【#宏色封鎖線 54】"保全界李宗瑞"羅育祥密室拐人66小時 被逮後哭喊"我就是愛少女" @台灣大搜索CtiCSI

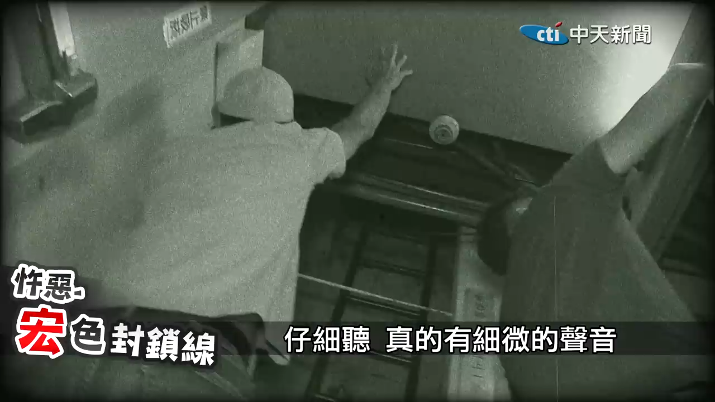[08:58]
仔細聽 真的有細微的聲音從天花板中傳出來而羅玉祥的房間中有一個
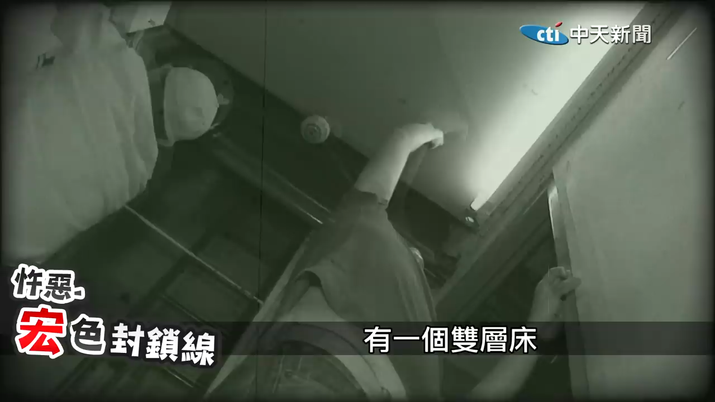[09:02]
雙層床就剛好因為視角的關係擋住了某塊天花板原來這雙
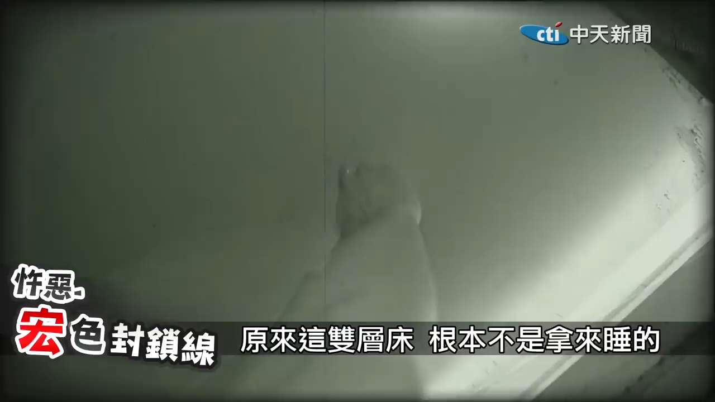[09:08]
層床根本不是拿來睡的而是被當成樓梯使用而密室的入
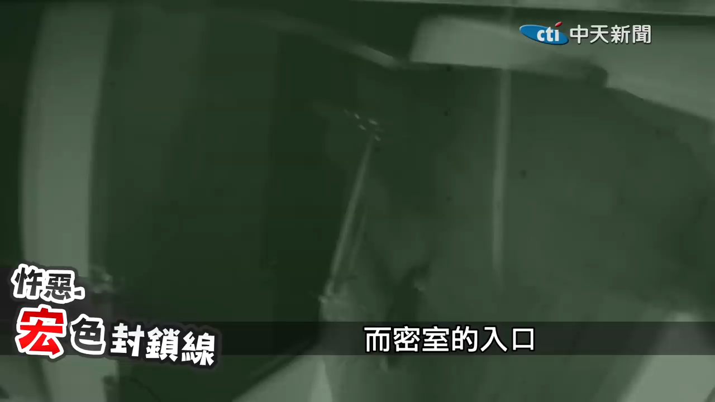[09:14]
口就在上鋪的正上方天花板重人合力破壞天花板果然沒錯羅玉祥和失蹤的少女就藏在